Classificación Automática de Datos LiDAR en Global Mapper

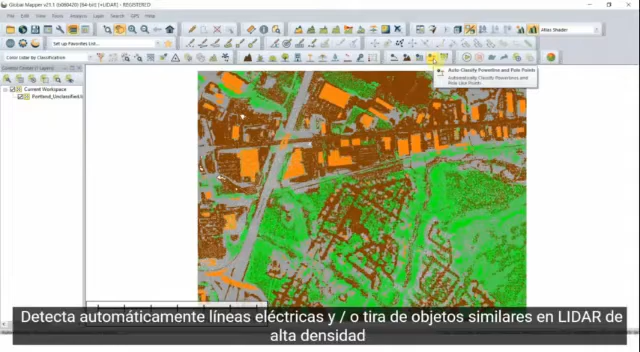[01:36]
Similar to the other classification tools,
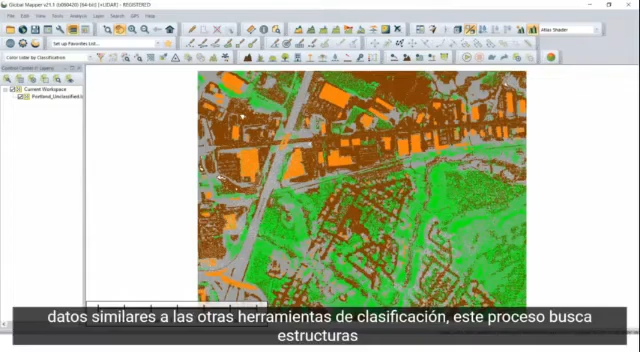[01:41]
this process looks for structures resembling power lines or poles based on user settings.